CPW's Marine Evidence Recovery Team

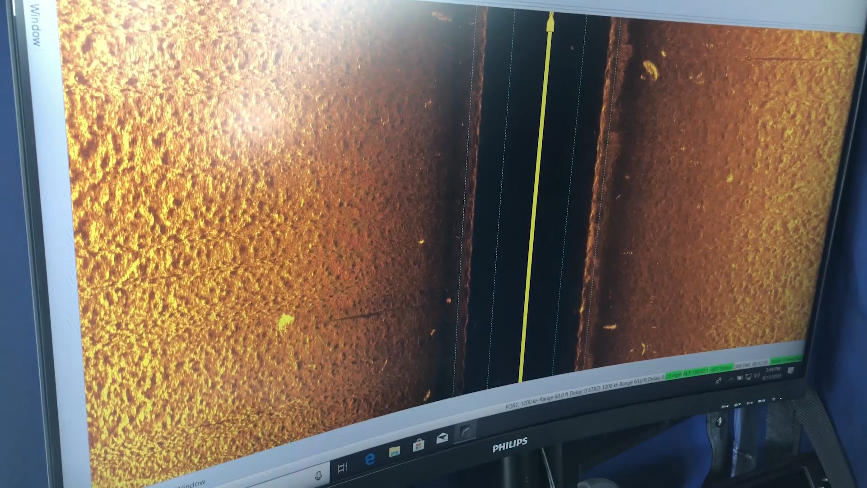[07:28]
I think that's it. I see it online. I got it online.
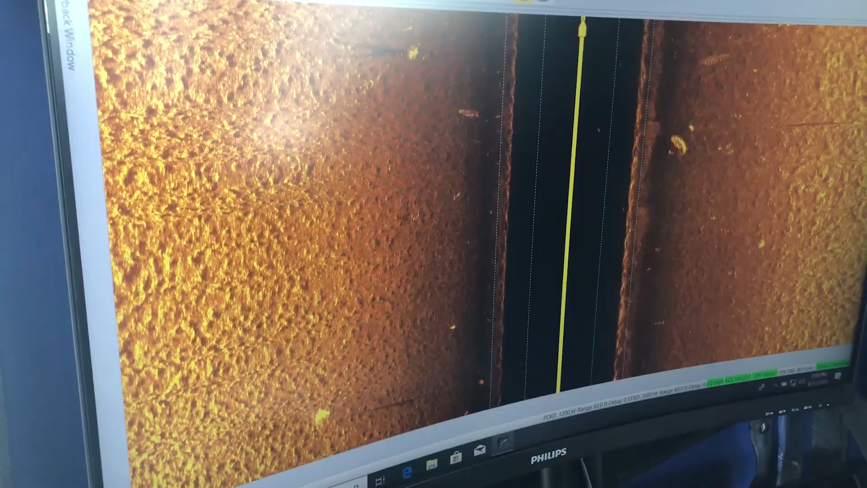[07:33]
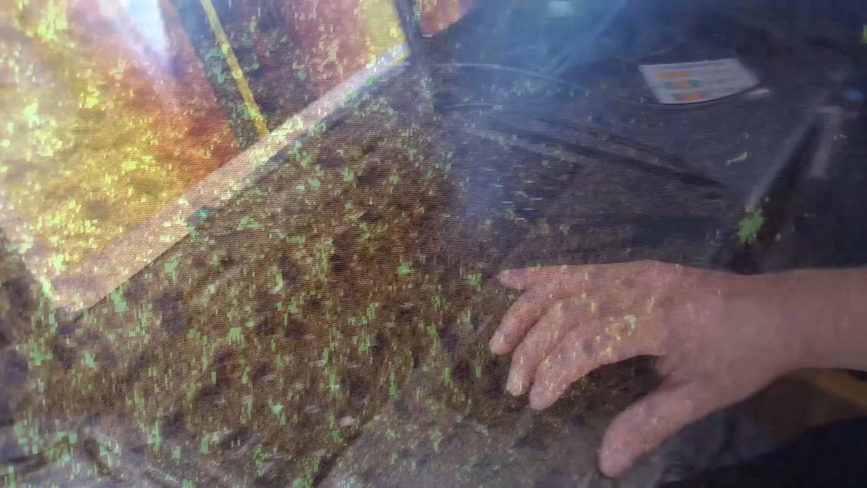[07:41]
And this is our mark,
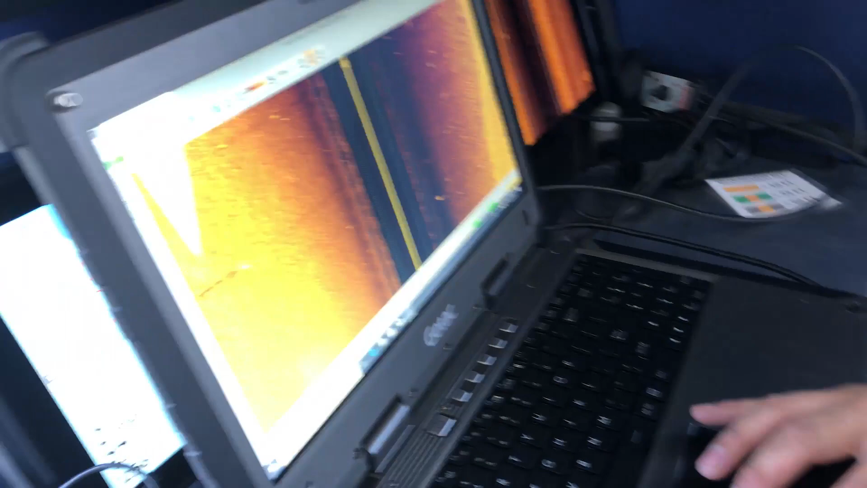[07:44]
and we can actually zoom in on that mark,
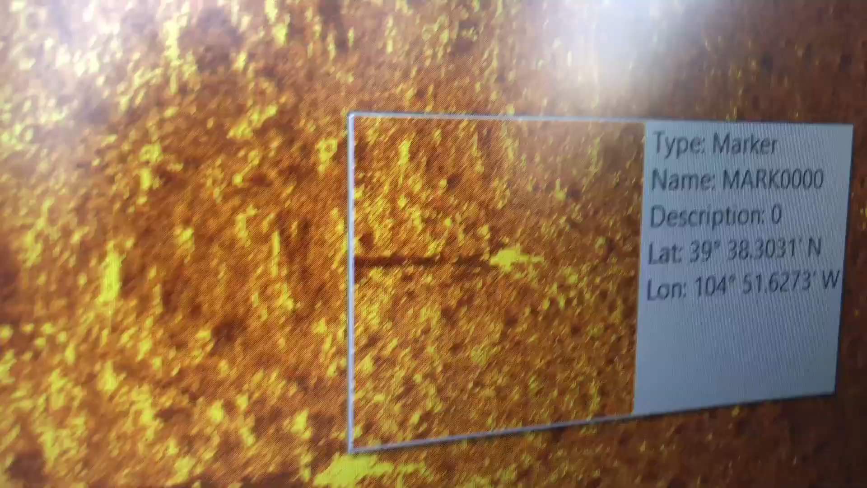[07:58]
Okay, so it's a better image of a we're looking at it.